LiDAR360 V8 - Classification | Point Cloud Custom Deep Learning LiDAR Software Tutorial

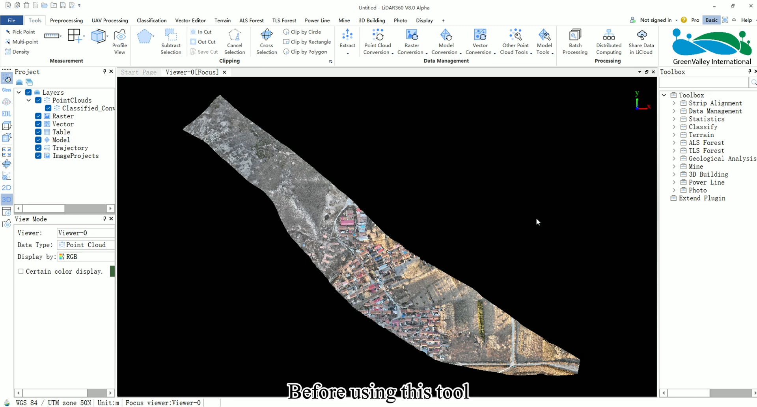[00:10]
Hello everyone, today I will introduce how to perform classify point cloud by custom deep learning. Before using this tool you need to prepare classified data to serve as training and validation data sets.
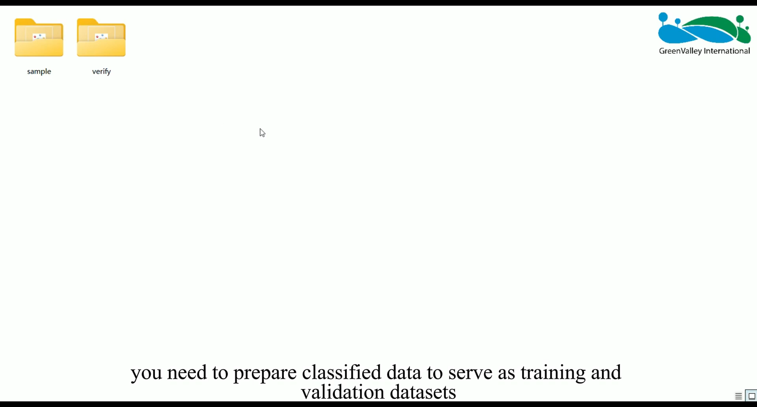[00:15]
Place these data sets in two separate folders,
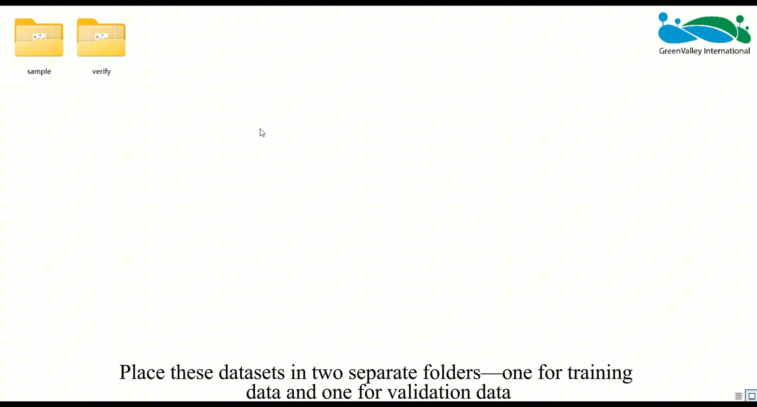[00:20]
one for training data and one for validation data. You can find the classify by custom deep learning tool within the classification module.
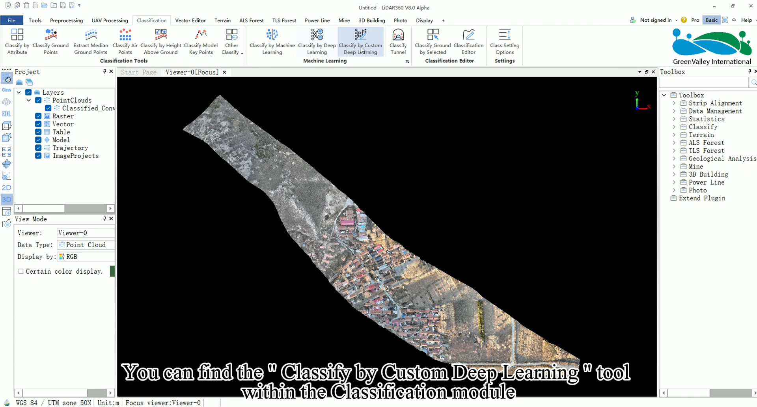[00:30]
You can also locate it through the drop-down menu
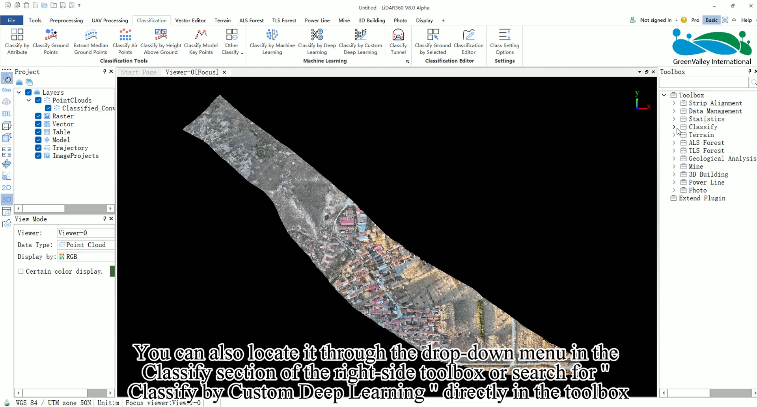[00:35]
in the classify section of the right side toolbox or search for
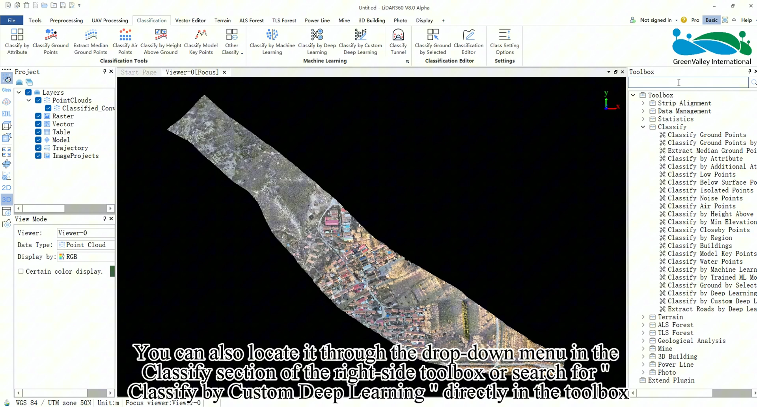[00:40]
classify by custom deep learning directly in the toolbox then click to open the tool. In the pop-up window the top toolbar icons
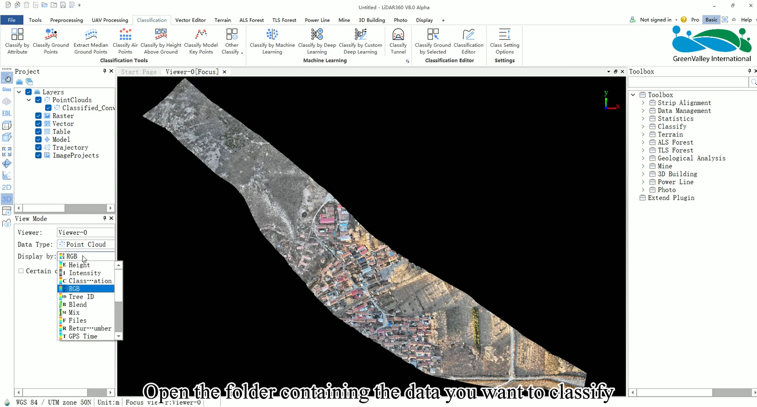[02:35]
Import the data into LiDAR 360 and you can check the classification results.